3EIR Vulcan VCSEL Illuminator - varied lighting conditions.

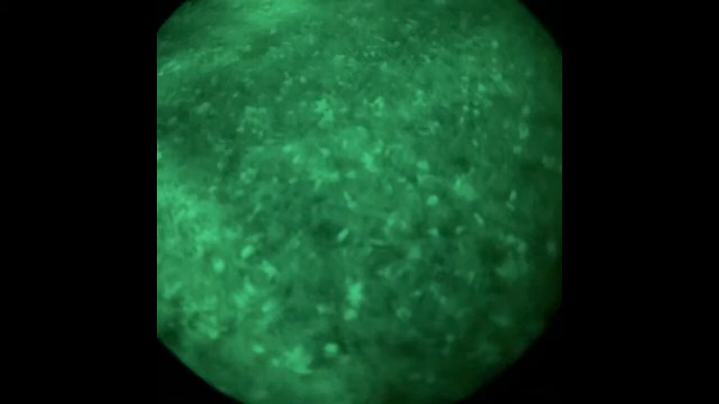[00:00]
let me get the focus cap down here and we can take a look at this
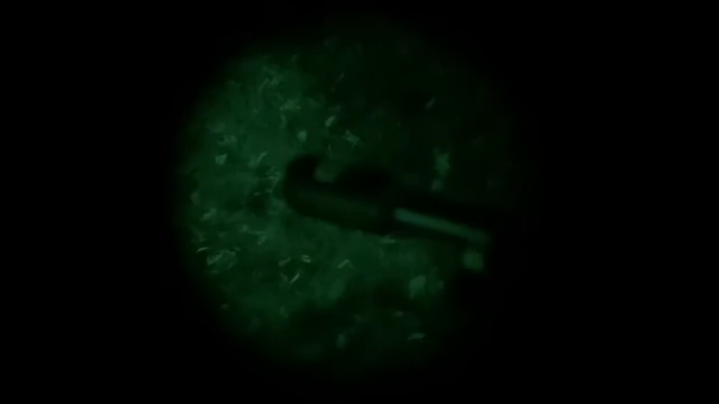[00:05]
in some very lighting conditions it's on a surefire 600 body
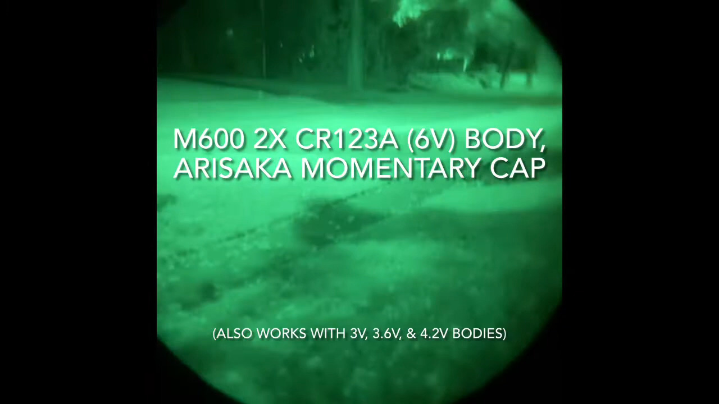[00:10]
two two cr123a it takes three volts six volts 4.2 volts lithium ions if scout body if it's a scout head this will work with it
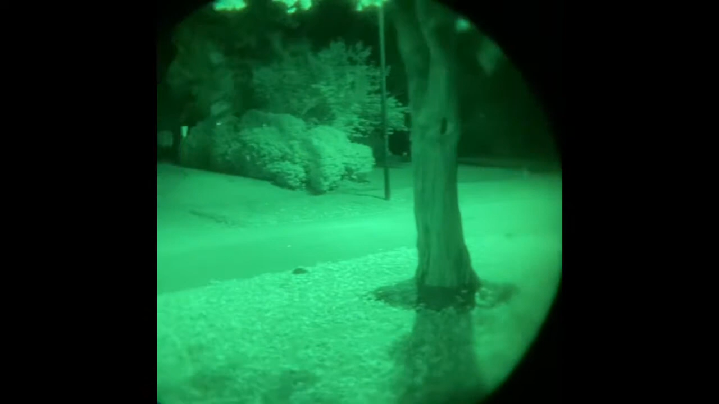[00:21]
uh unlike i think the key g is three volts only at the end of the street is a park so you can see a couple platonic barriers there you know this will really get back in there it's a five it's a little over a five degree beam um i have it in a scout m600 body with a arisaka tail cap this side what kind of ends right at that tree back in there and that brush but you can get
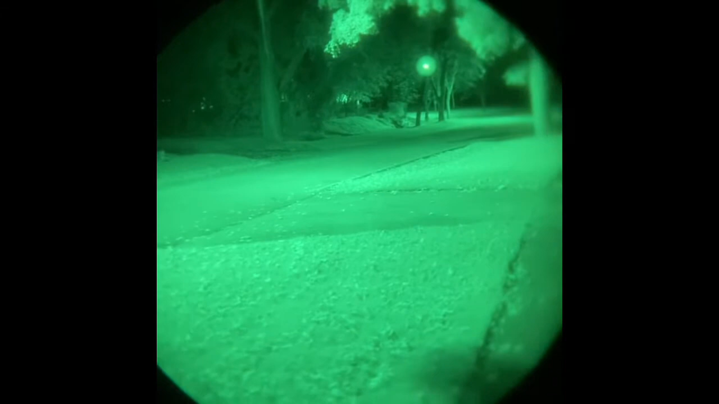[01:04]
all the way back to that tree line at the edge of the river there um i'll put on the screen how far that is but it's pushing past a number of lights uh about three street lights to get there so it's doing a pretty good job you know it gets punches real deep in the uh
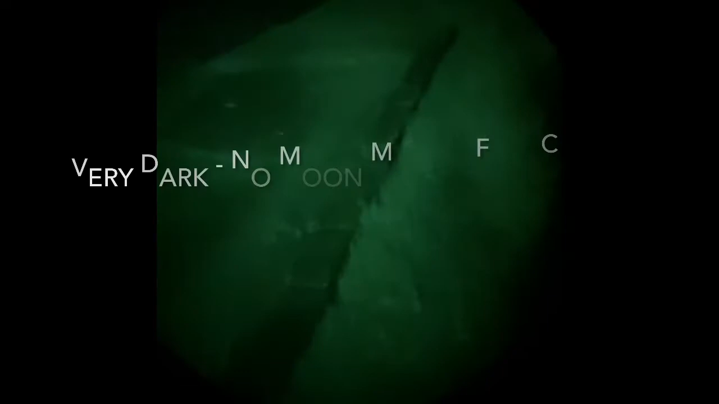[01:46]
pretty solid we're going out back it's quite a bit darker out back a lot of pretty much full canopy
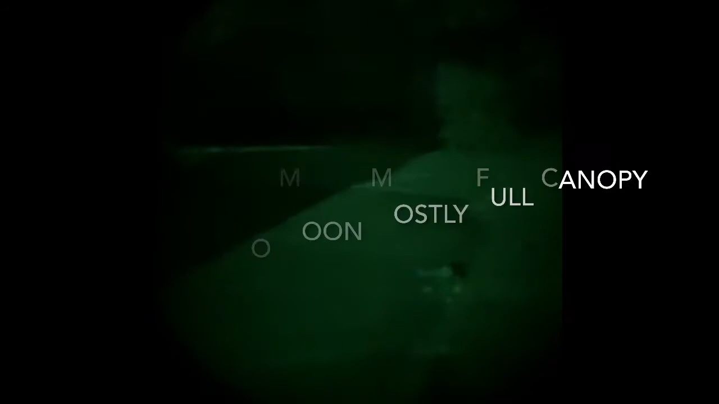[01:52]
cover we have no moon up and it's about an hour and a half past sundown
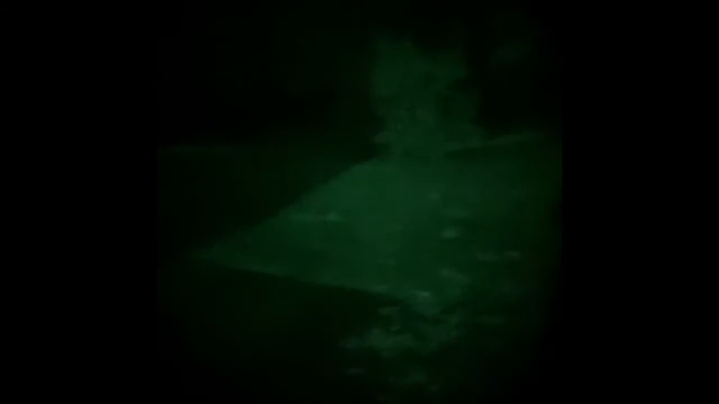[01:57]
so it's pretty dark can't see anything at all i mean you can see right here with
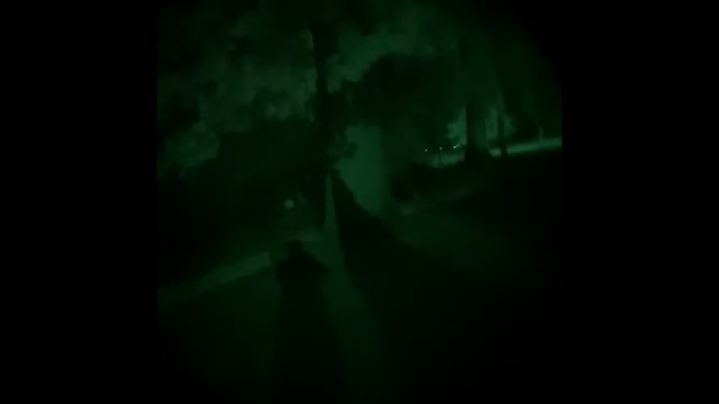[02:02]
the uh just the night vision it's pretty dark back here
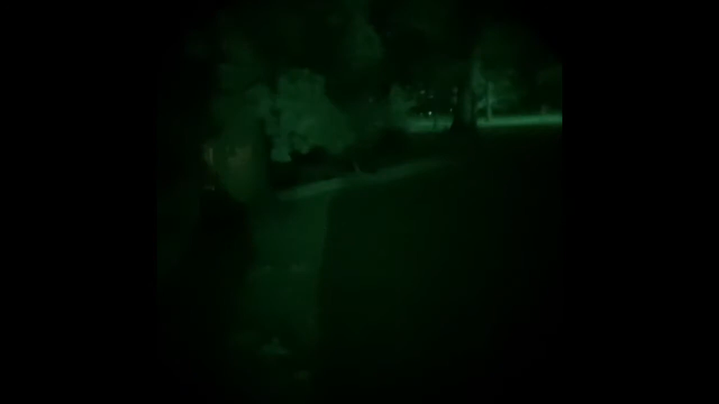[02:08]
um it's pretty dark
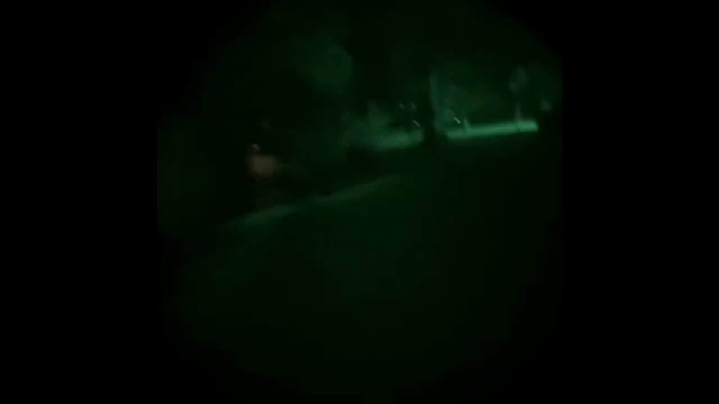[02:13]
uh this is a gen 3 omni 8 mil spec surplus
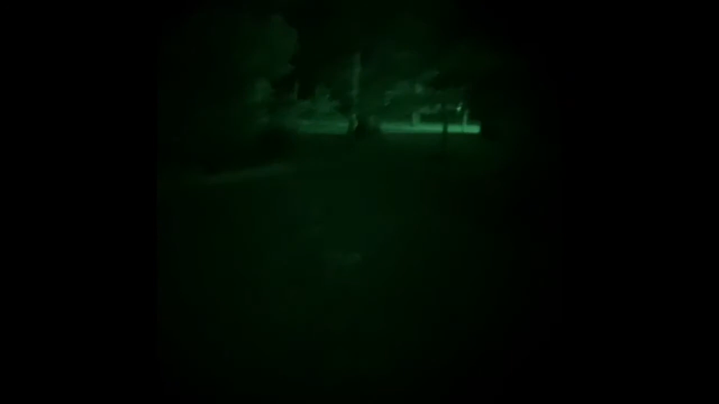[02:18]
unit so you see there we got a
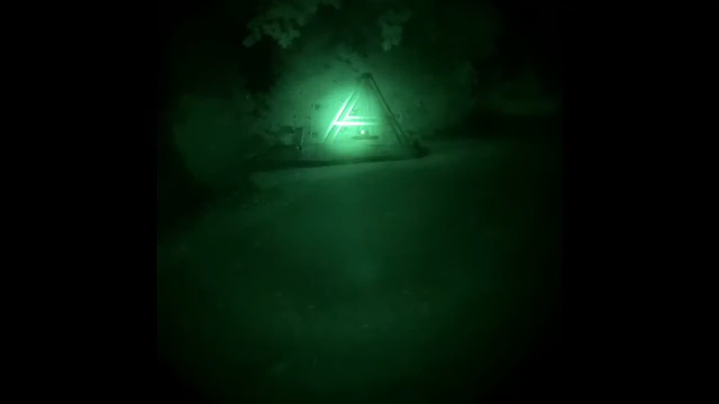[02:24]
that is a swing set on some trees there you can see
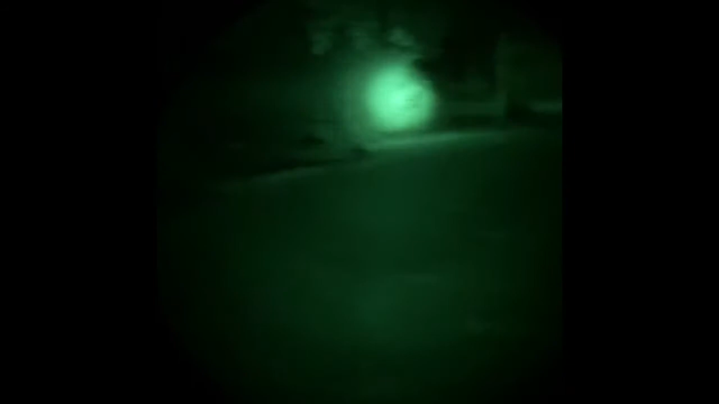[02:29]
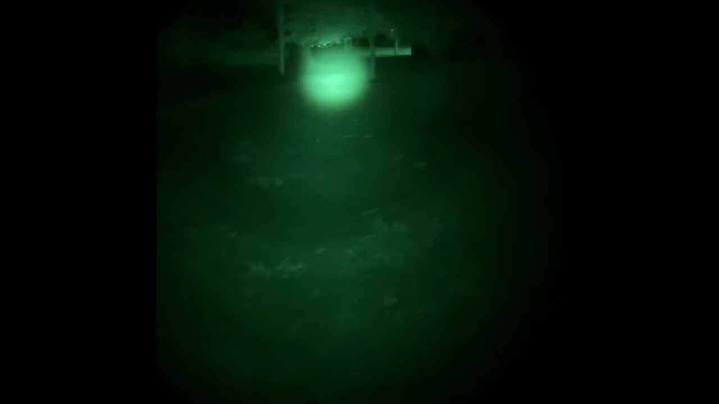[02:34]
this pushes past quite a bit of
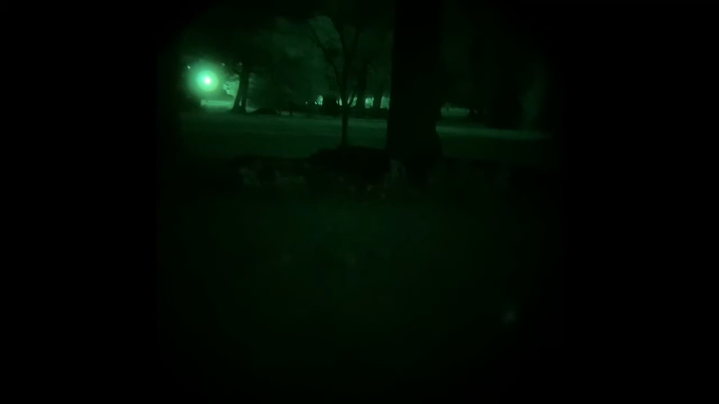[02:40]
you know tree line over there about 80 yards away pretty dark this definitely throws some light on that situation
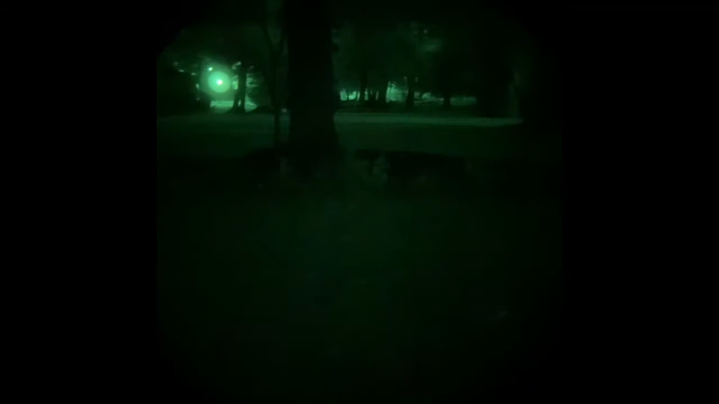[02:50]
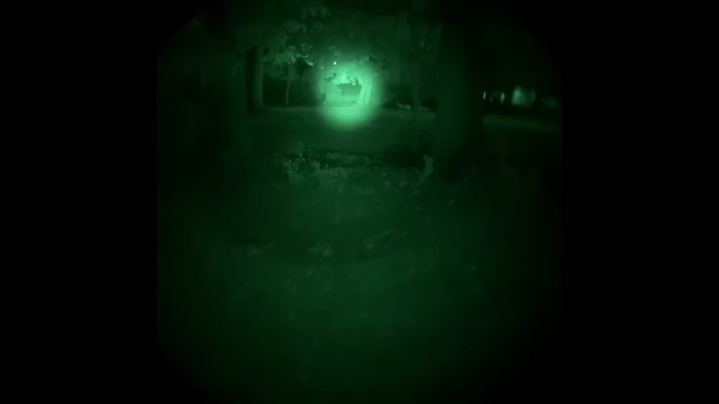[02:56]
there's a tree line about 200 yards back there 150 from this vantage
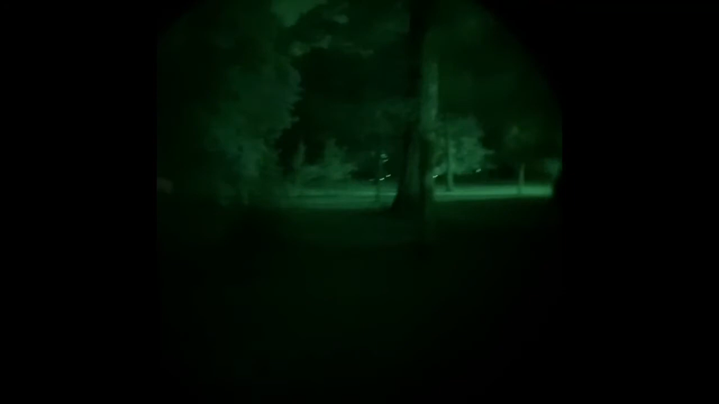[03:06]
but we'll see if we can sorry it's hard to handle this but i think i'll look here i mean those trees up in the sky are the canopy up there's 200-ish 150-ish away
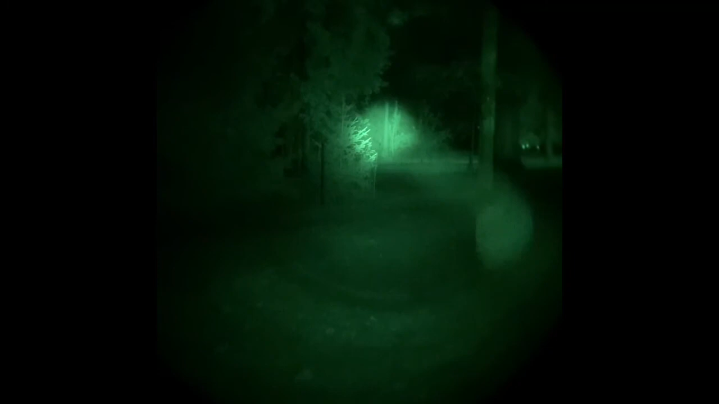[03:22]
back there it pushes right past that photonic barrier all the way out
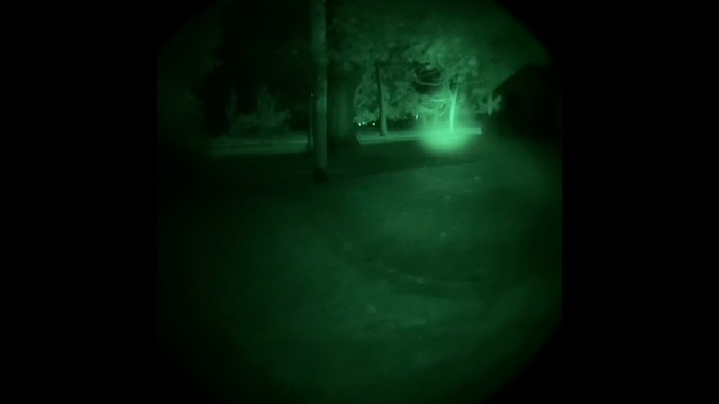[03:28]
of that tree line way back there so it does an excellent job you